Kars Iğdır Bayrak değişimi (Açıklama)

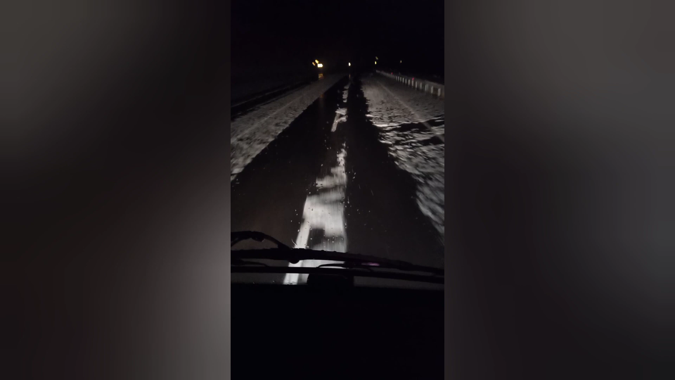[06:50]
Kar yağmış şu an. Bildiğiniz dolu kar yağıyor ya. Eyvay vay. Eksi beş dereceyle sizlerle birlikteyim.